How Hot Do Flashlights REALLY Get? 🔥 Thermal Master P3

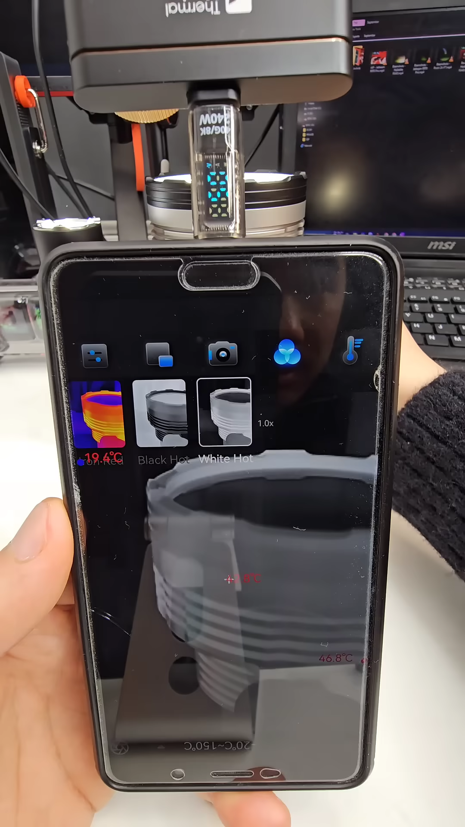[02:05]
Let's reactivate it again. Let's see if I can get this thing like fairly hot.
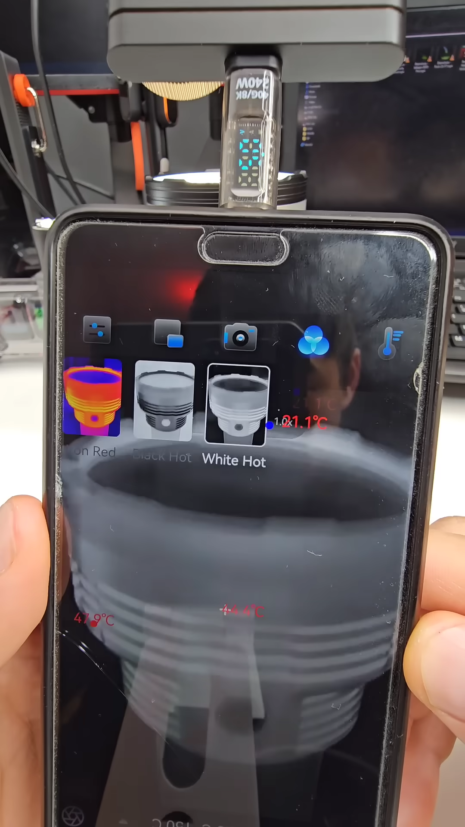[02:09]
And I've just chosen an emissivity value based on a little search I did on or a little question I asked on GPT.
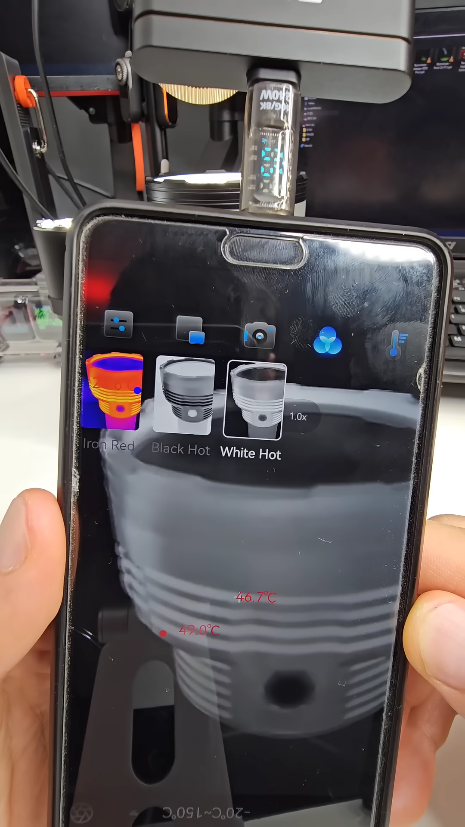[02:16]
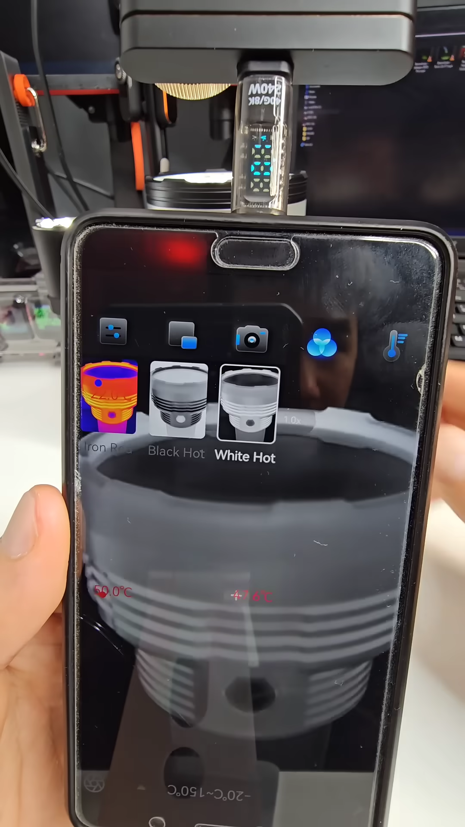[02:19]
It does vary depending on the finish because this is a kind of aluminium silver finish.
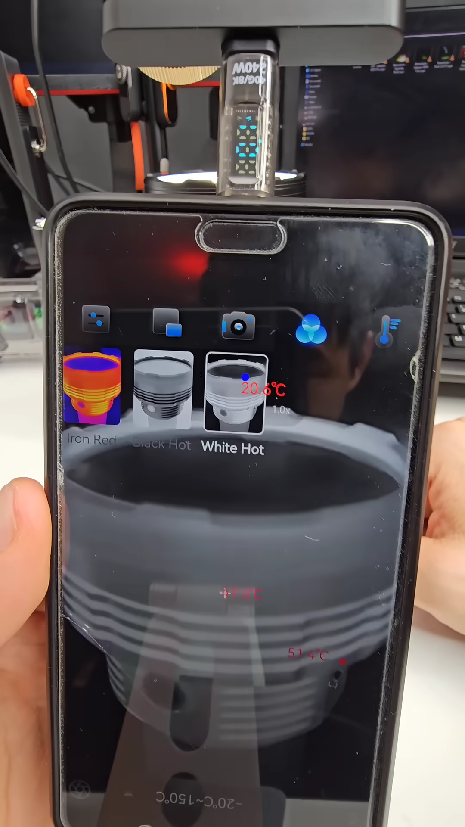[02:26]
I've just used a value of 0.8.
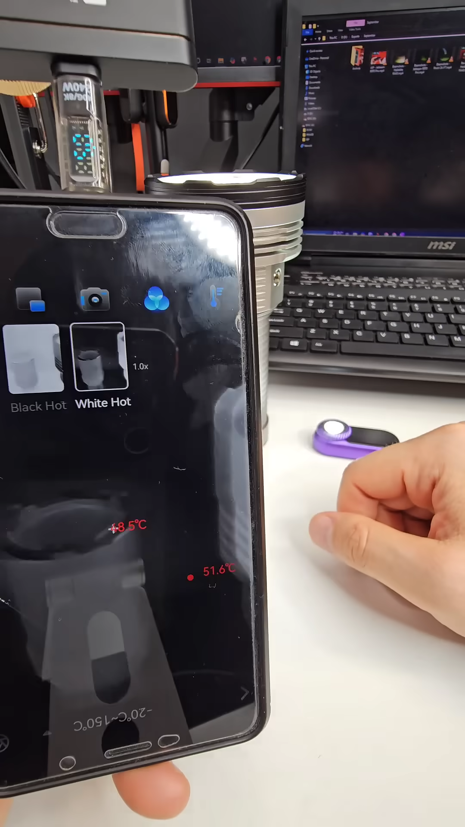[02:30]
It's measuring 51 Celsius. That one's 41.5.
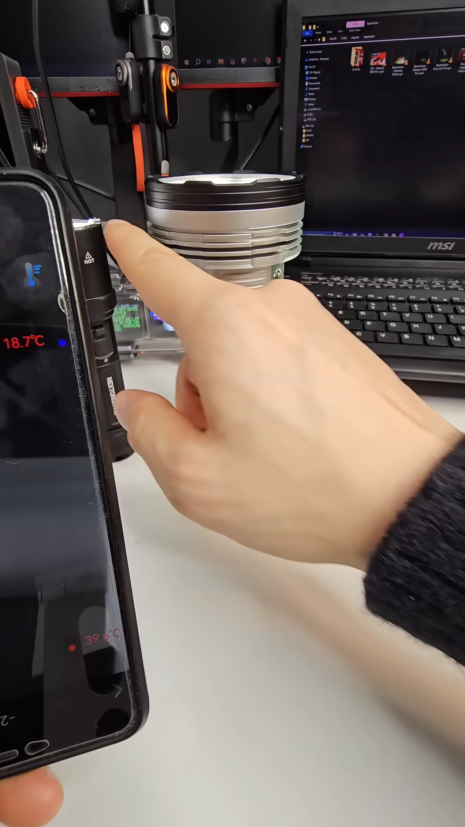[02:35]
And it's interesting that the actual, the top of it's hotter.
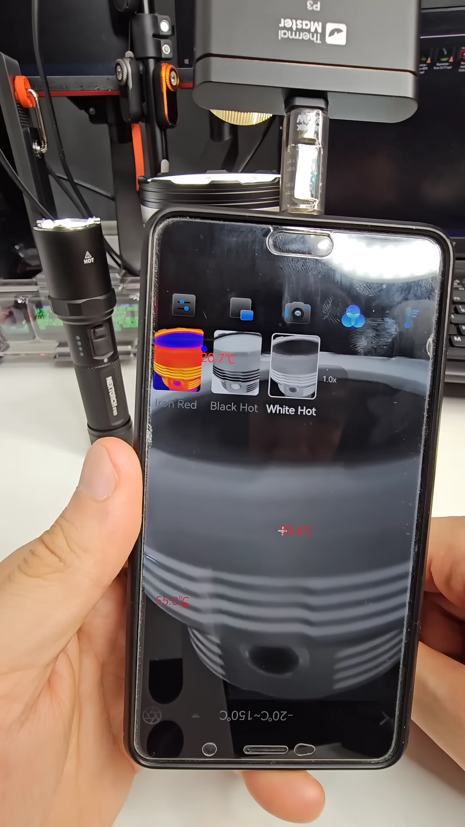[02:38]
And then we go 55, 56 degrees Celsius. Pretty hot.